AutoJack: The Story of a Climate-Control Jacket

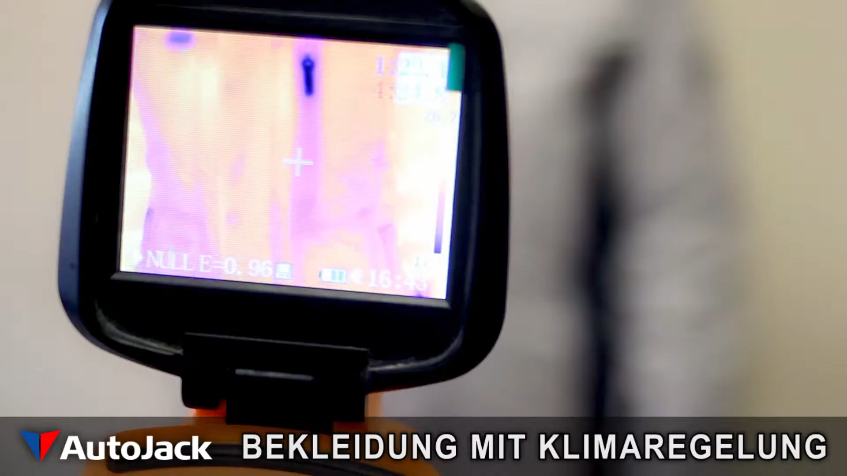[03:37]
This device enables us to see how much heat is emitted by a particular part of our body.